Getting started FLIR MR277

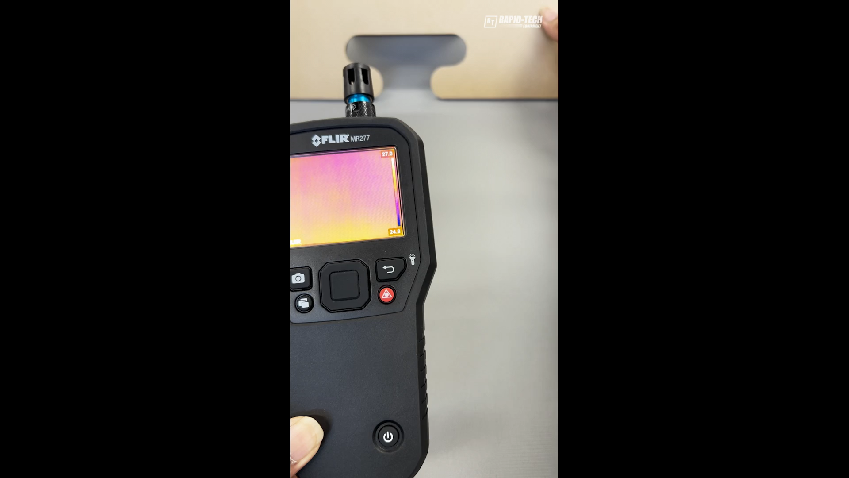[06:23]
Example, this cardboard here, we have some cold water on the back.
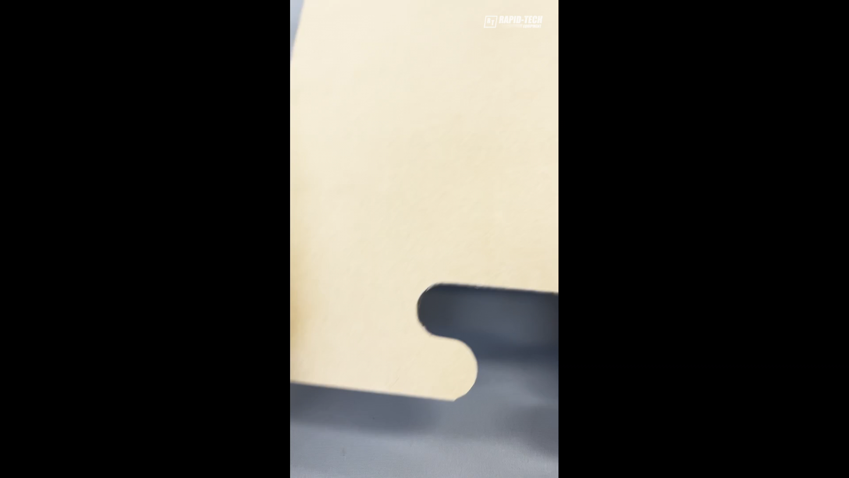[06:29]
And on the front visually, we cannot see any water. But using this thermal camera, the MR277,
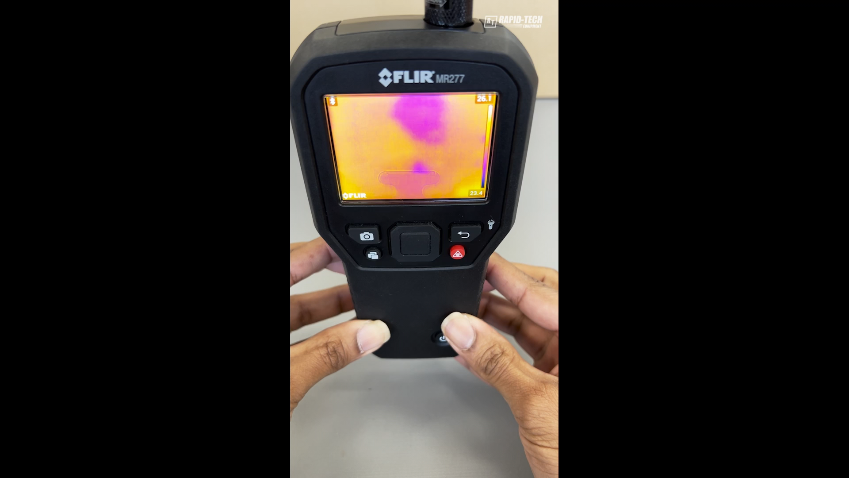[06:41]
you can see the temperature difference created by the cold water is now showing up as a purple. So to capture this image, just press the capture button. And that will save the image into memory. You can use the laser button
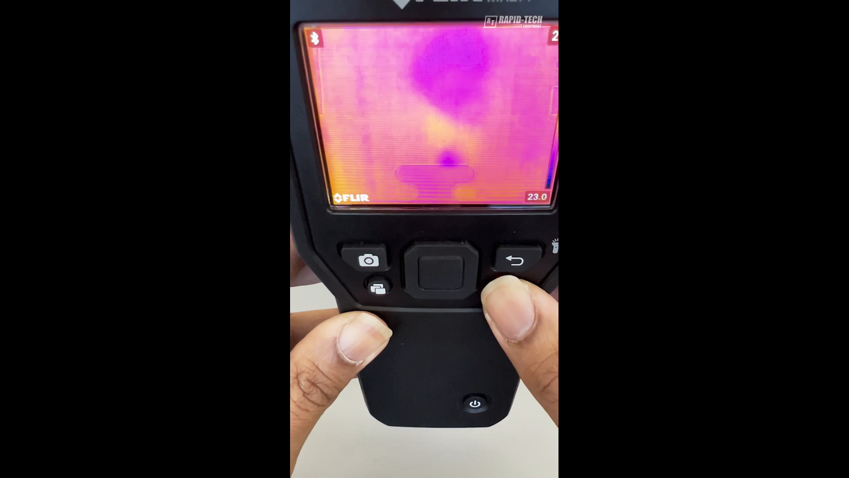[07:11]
to guide you on the surface where the water damage is.
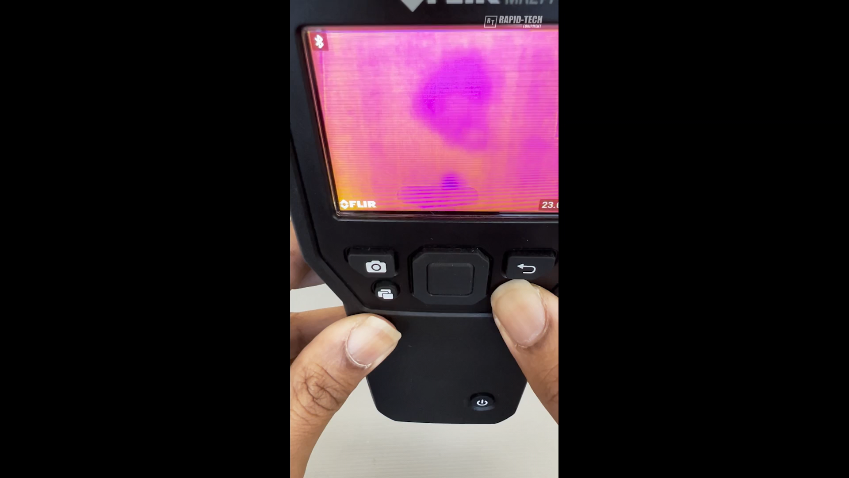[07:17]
So by pressing the laser, you will see
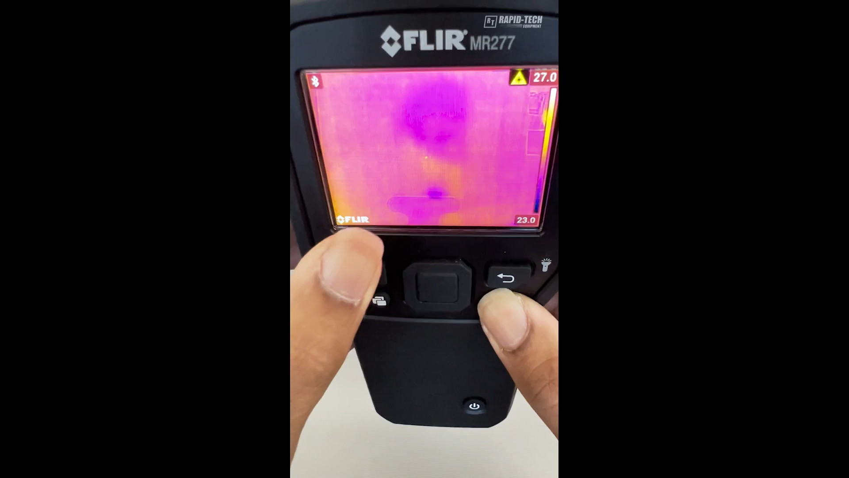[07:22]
a small red dot appear on the screen.
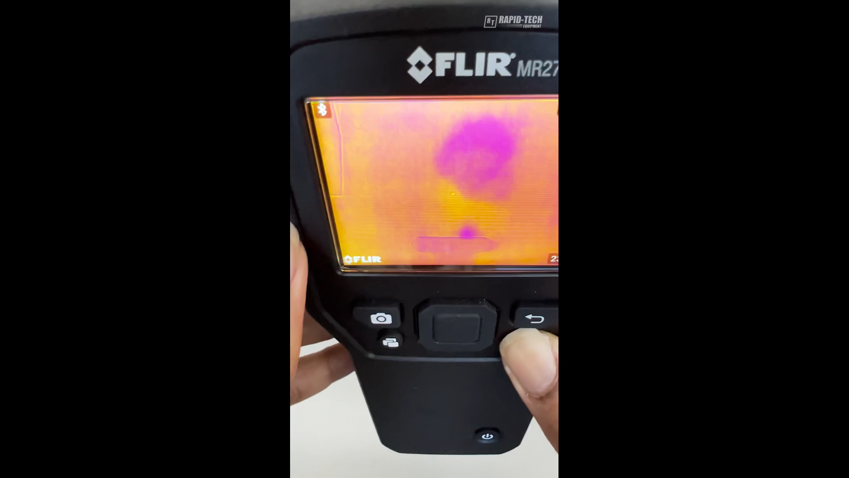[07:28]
And that will show you where the water damage is on the surface.
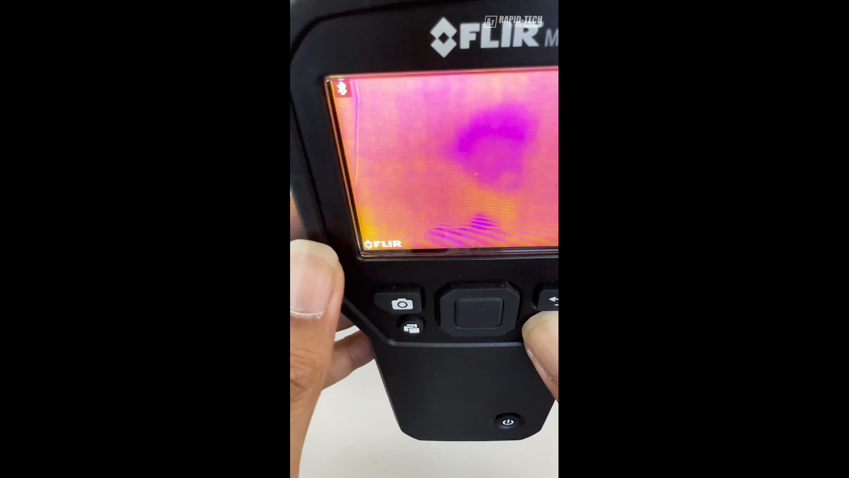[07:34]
Once you have determined a possible water damage using the thermal image mode,
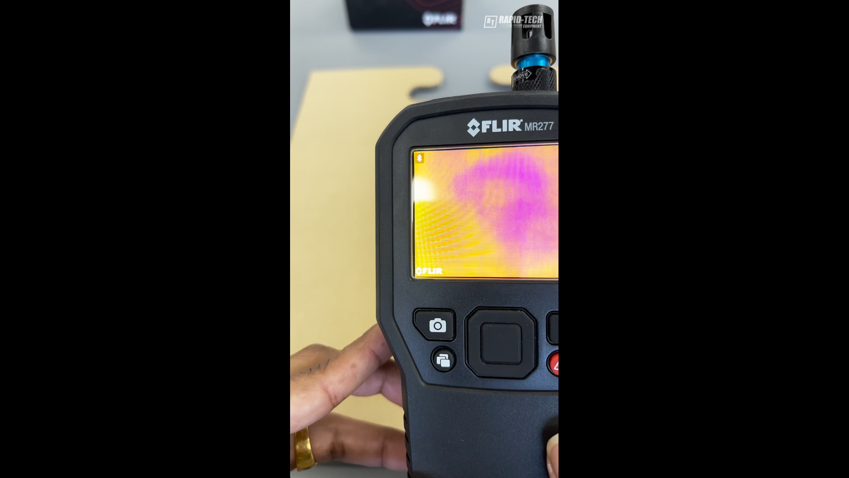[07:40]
the next step is to use the MR277 in the moisture mode.
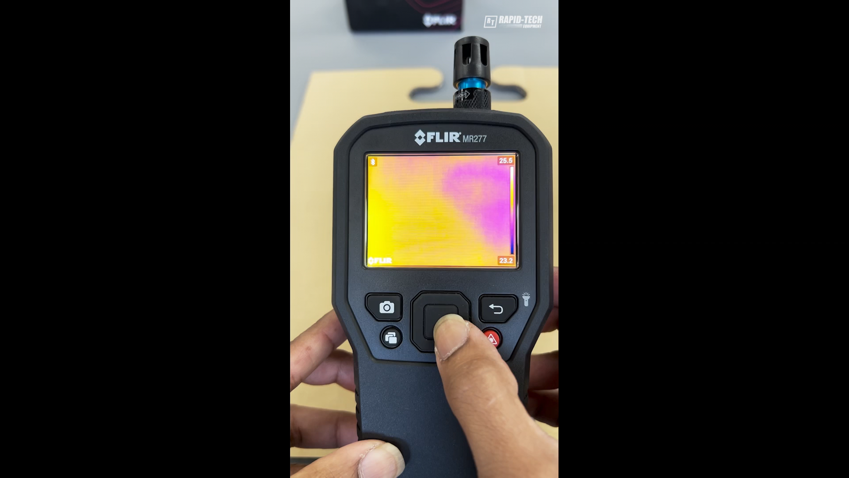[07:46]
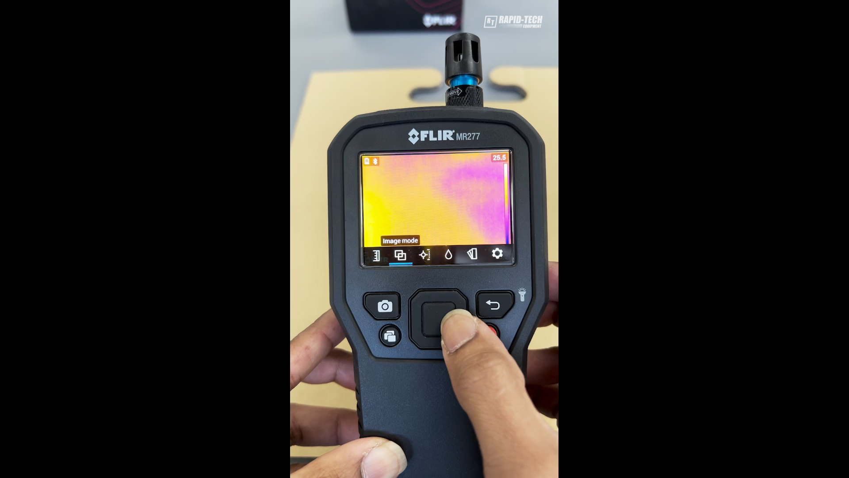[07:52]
Press the menu button and enter into the image mode. Using the cursors, move across to the moisture mode and press enter.